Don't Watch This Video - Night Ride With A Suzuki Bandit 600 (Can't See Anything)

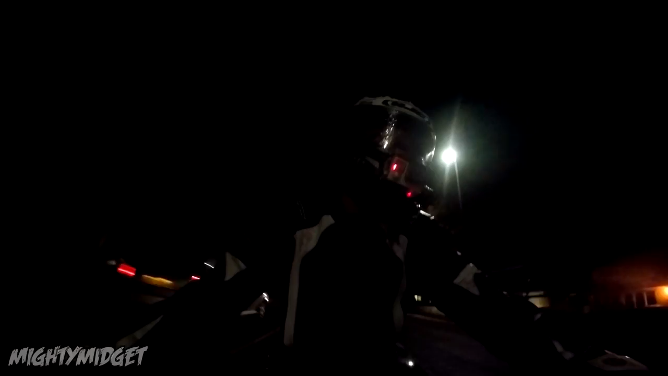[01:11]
And I don't like riding at night when it rains, because I can't see anything, even with a clear visor. I hate it. Like, I have to keep it up. It's only drizzling, so that's alright. But do you know what, we're gonna go this way. He's following me, he's put me in charge of going places, which is probably the worst decision he could have possibly made. Go on.
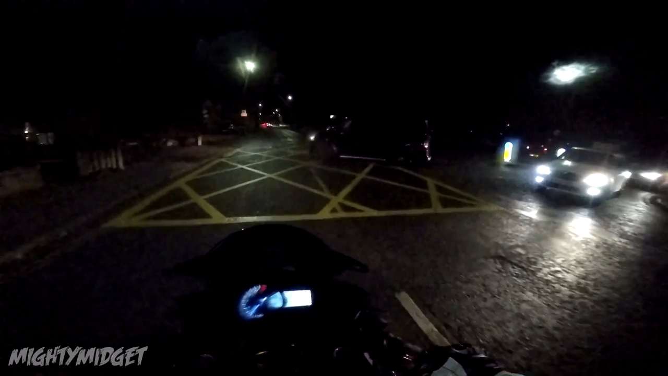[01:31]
He said that I could ride his Bandit today, but we're gonna have to find somewhere that we could actually do that. I hope you can kinda see. I've turned my ISO up all the way, so you should be able to see stuff. I'm hoping. I'll keep you as dry as possible. We don't like you too moist. Someone used to have a Ford ST that used to live there. And I mean, he modified that ST up so nicely. He used to wax it pretty much every weekend when I was down here. Sick little car.
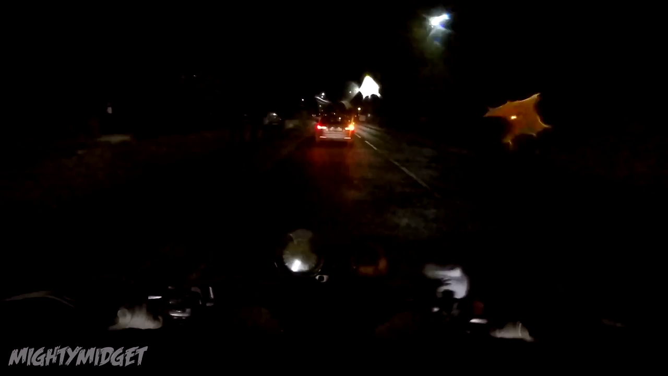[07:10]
So the controls are pretty, you know, basics.
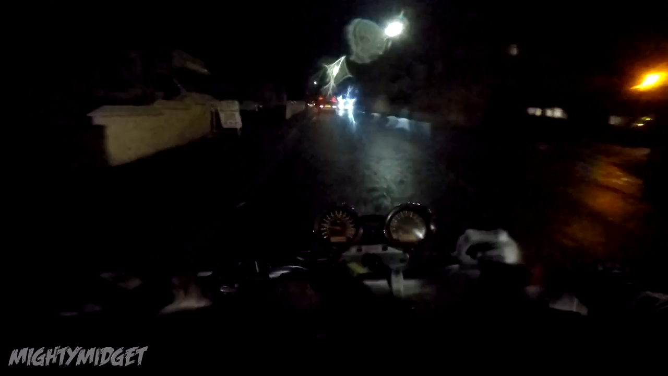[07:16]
So I can't really talk about them, you know, flash to pass, I-beam, indicator, horn. Lights on this are actually really good.